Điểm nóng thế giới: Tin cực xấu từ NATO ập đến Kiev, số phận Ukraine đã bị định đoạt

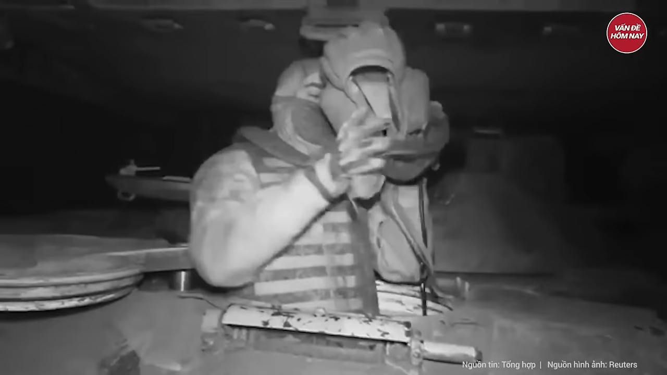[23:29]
các hỏa điểm rồi bất thần chút lượng lớn các quả phóng phản lực chết người lên mục tiêu đối phương vào giữa đêm
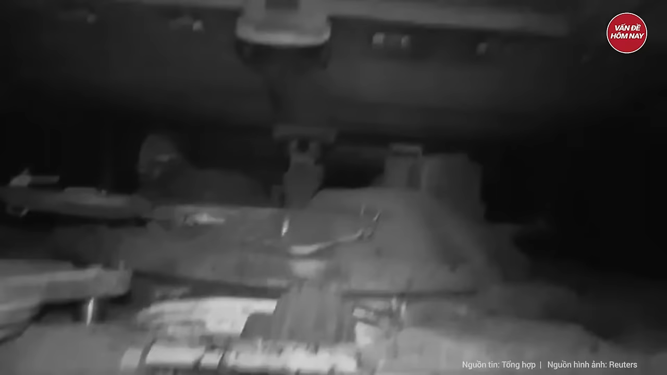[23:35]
Toàn bộ quy trình tấn công bằng TOS-1A đã được video clip của Bộ Quốc phòng Nga ghi lại
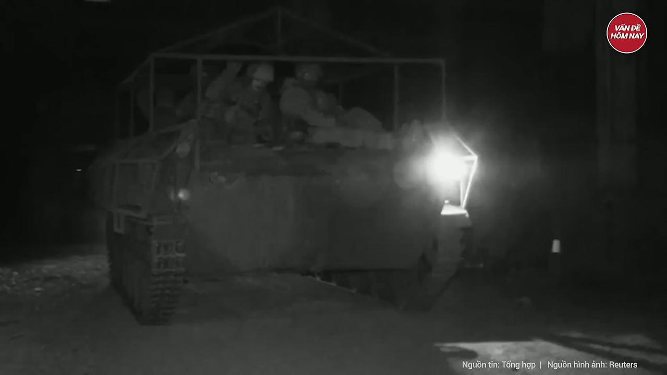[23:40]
Đầu tiên quân nhân Nga nạp đạn vào các ống phóng
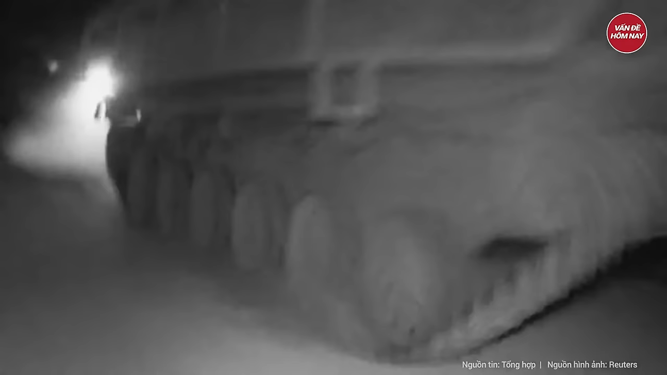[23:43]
TOS-1A Bệ phóng này có giáp lồng ở phía trên và được đặt trên một khung xe thiết giáp có bánh xích